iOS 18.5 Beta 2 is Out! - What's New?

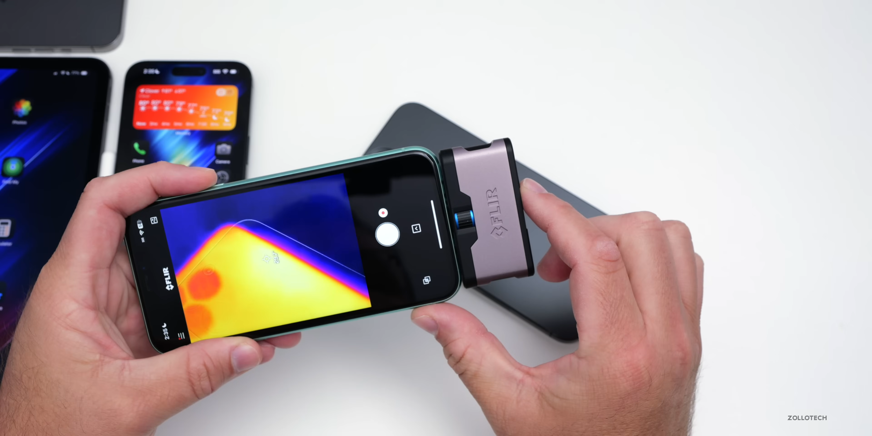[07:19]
And if we take a look at the hottest point on the iPhone, we're at about 30 degrees Celsius. Now that's not super hot compared to what we had before. It's under 90 degrees Fahrenheit. So it's actually cooler than what we had before as far as it processing a lot of data, but it's still quite a bit warm on the back.